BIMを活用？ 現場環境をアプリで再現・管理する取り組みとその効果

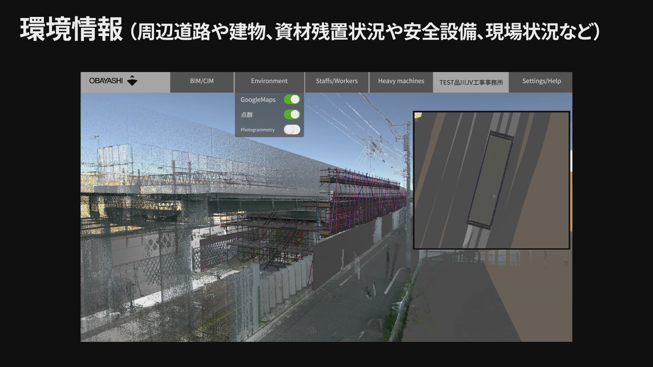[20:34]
再現する 実際のこう現場の周辺環境ですね。うん、こちらをこうまずじゃあどうやってこれを、どうやってこうユニティにじゃあこういう情報を持ってくるんだって皆さん思われる方いると思うんですけれども、はい、実はユニティ点群データとかフォトグラメトリーのデータを
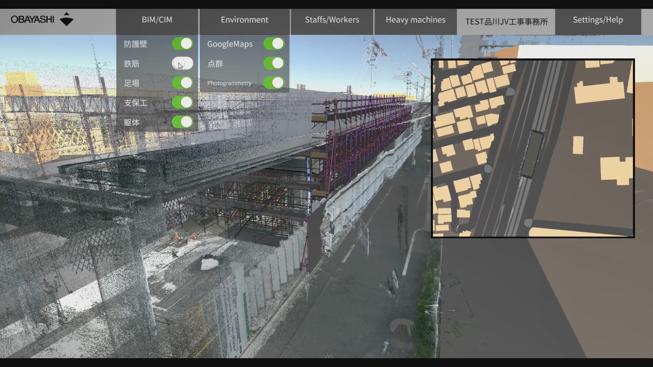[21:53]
はい、あとフォトグラメトリーのデータも今回撮影したので、撮っています。で、実際に、3D のモデルと重ね合わせると、こんな感じで見えていて、
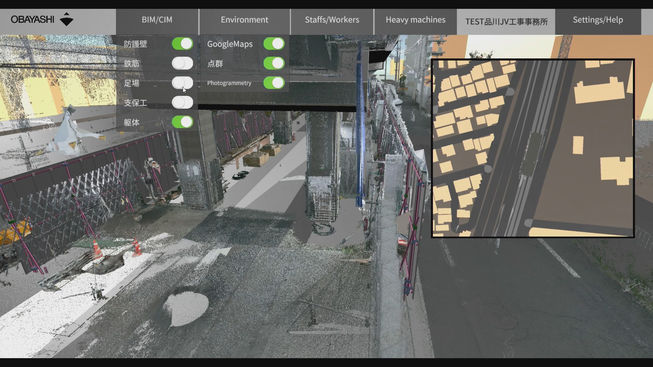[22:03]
こう、実際に周辺の環境と 3D のモデルをこう重ね合わせることができるような。